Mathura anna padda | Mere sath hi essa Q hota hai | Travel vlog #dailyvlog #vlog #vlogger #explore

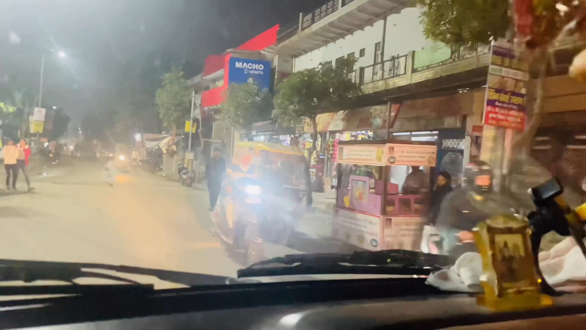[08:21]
चलो भाई, ये मेरे घर की रोड है, देख लो, कम देखने मिलती है। नहीं, मैं बता दूंगा।